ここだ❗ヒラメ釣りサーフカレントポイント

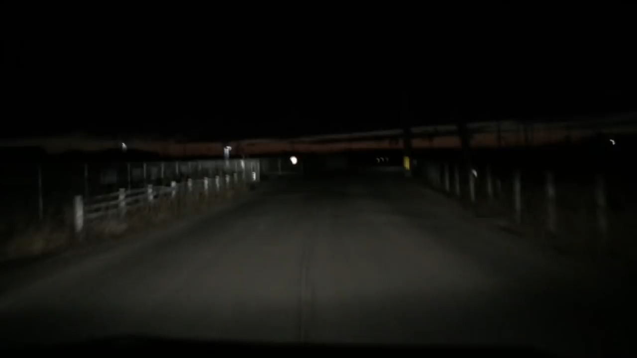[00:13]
まあ薄明るくはまだなってないね。まあ海側が少し明るくなってきたかなと。まあそんな感じです。今日も同じくサーフの兆候となります。まだね、本当にうっすらとしか、なんか、明るくないかもしれませんけども、まあ肉眼では、
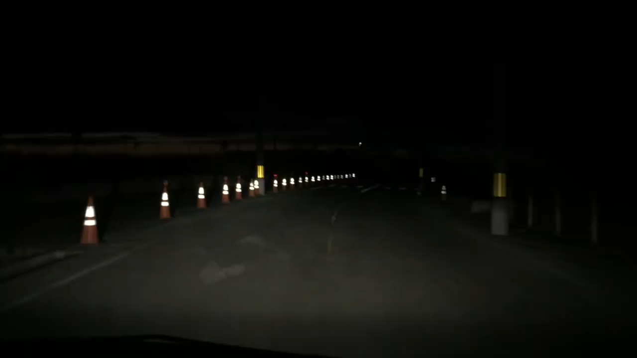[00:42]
海の方は明るくはなってきてるんですけど、まあこんな感じですかね。ライトを消すとこんな感じです。まあ水平線の方が明るくなってきたかなという、そんな感じです。では、まもなく到着となります。今日サーフ来てます。